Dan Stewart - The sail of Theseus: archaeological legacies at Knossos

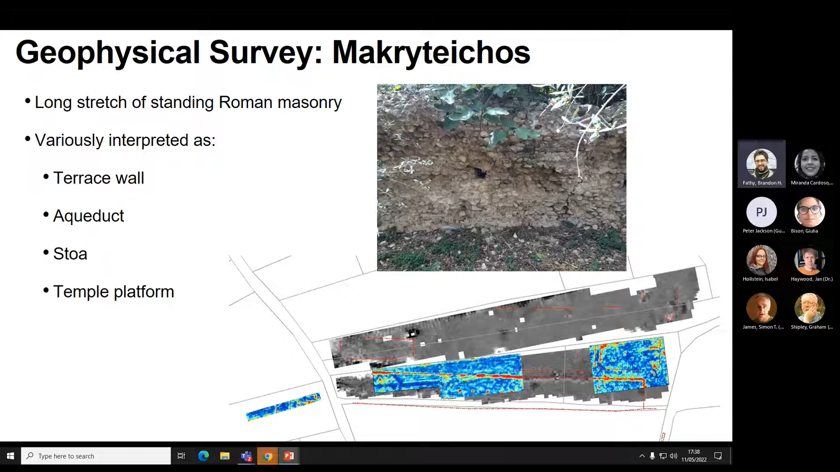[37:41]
Across the modern road to the west, we can also see the continuation of the terrace wall, which is this bit here. That's probably a street. And all of this is, as I said, suggestive of a large stoa, one that would be longer than the reconstructed stoa of Attalus in Athens. Now, Raleigh Radford reports that in 1937,